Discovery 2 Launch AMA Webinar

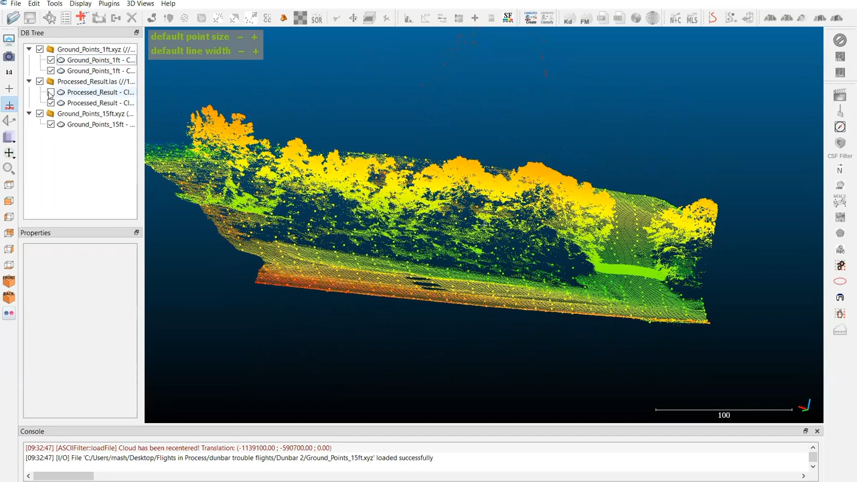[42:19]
So, our output from our processor, as I talked about earlier,
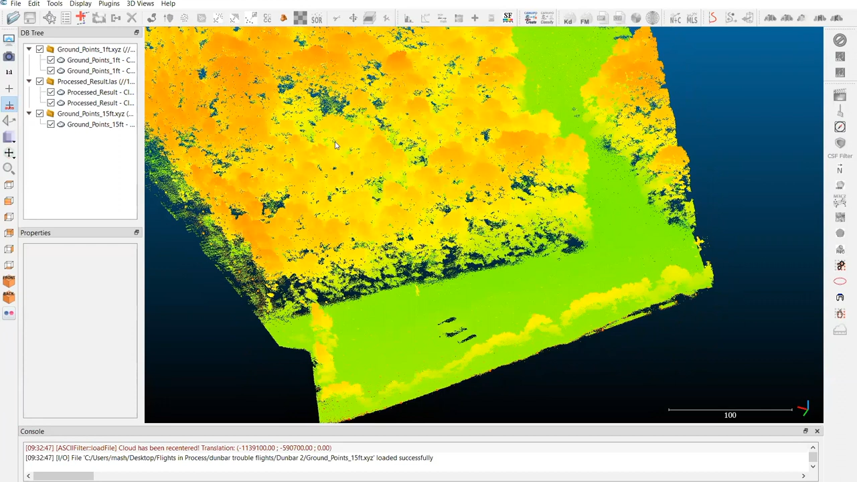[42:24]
is this entire cloud, you know, every tree leaf branch, and you can see the cards even in there in the data a little bit. And then, our processor is also going to output a one-foot grid. So, this one-foot grid gives you the ground, you know, this is inside a vegetated area where my mouse is over here.
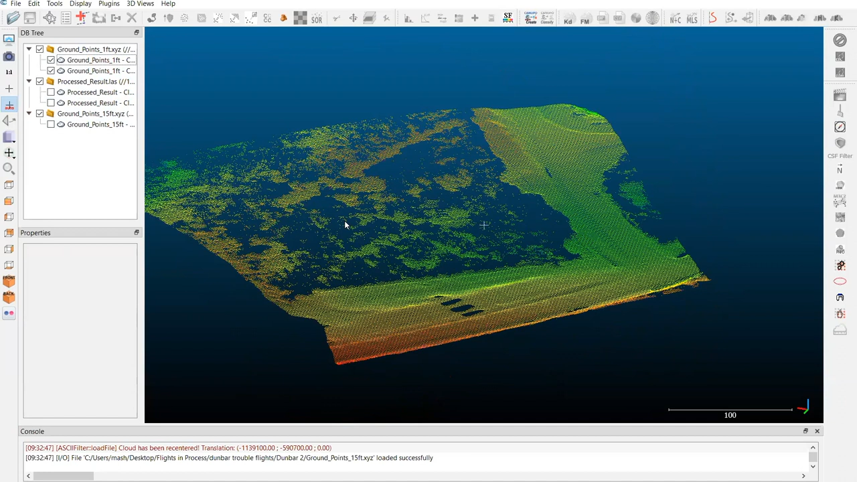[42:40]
And then, as you can see, this is a wide open area where we got just fantastic resolution on the ground. And this is all subsampled as well.
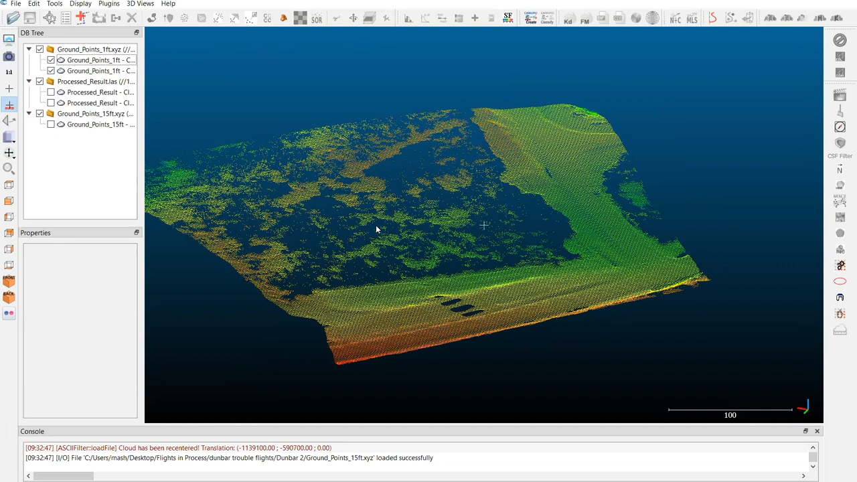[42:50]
And then, we take that one-foot grid, it's rasterized, and really, our two-tenths accurate result. And we subsample that even further to be able to do this easily in your CAD software. So, this 15-foot grid would go straight into Sybil 3D, and you can generate your contours with relative ease. And what outputs are each of these? Because I know the full resolution one is the LAS industry standard. Yeah. So, our full resolution, as you said in LAS, we can move it through, you know, various different high-level softwares inside that's fully compatible.
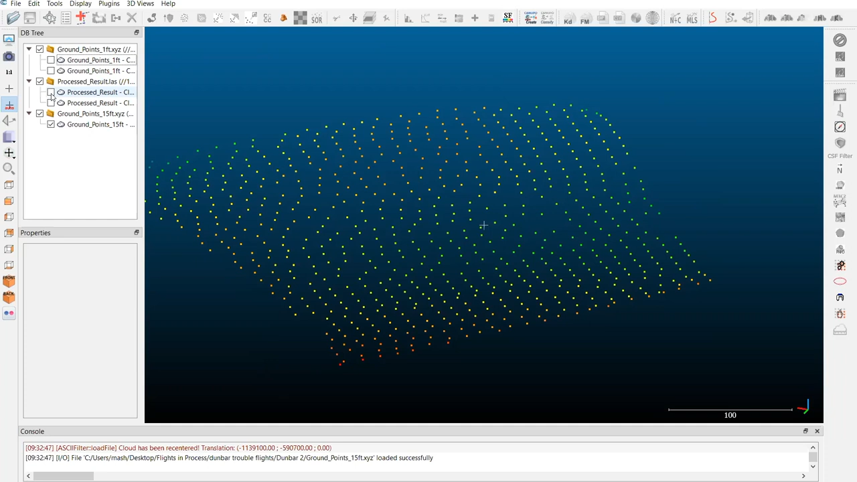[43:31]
And then, our smaller outputs, this one-foot grid and the 15-foot grid that's up on the screen right now, is what's called XYZ. But when we boil that down, it's a text file very similar to what comes out of your collector tablet and imports into your CAD software in the same fashion by just adding a point file. Hey, can you bring up the strip of tree data again? Yeah, sure. So, I want to point out this section as an example of how you could achieve a hybrid result. So, when you quick process with the smartphone processor, you end up with the full LAS, you end up with a one-foot grid anywhere where we have ground-strip shocks to a high degree of certainty, and then you end up with the subsampled or decimated result.